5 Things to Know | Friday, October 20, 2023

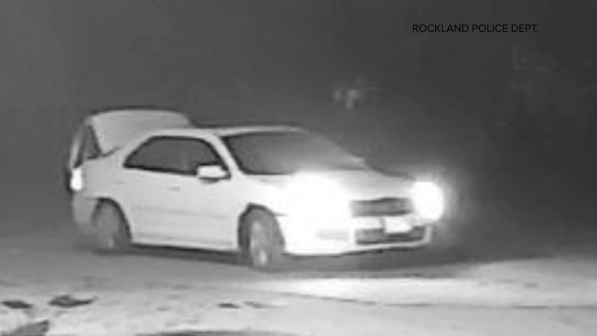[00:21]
If you have any information about this, maybe looking for this white car that the police are looking for, please give them a call with any information you might have.